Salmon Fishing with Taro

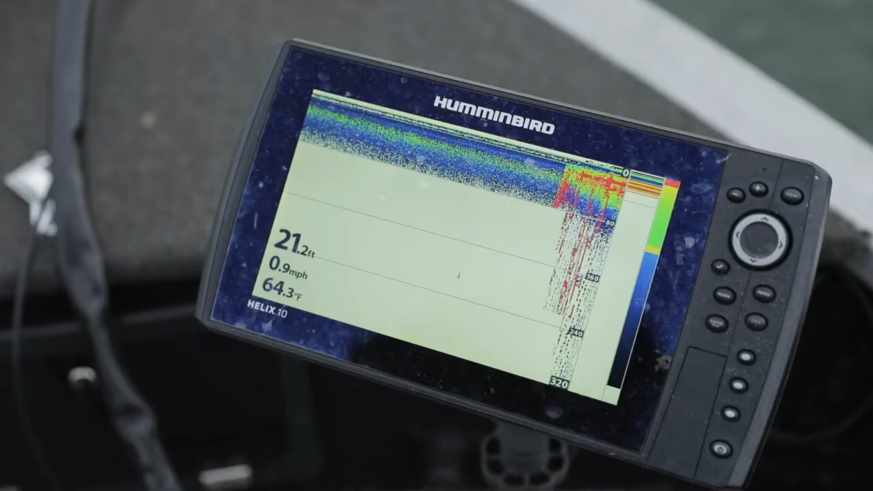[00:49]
On screen: depth 21.2 ft, water 64.3°F, speed 0.9 mph
Not ideal. It's good but ideal I like 58 degrees and lower.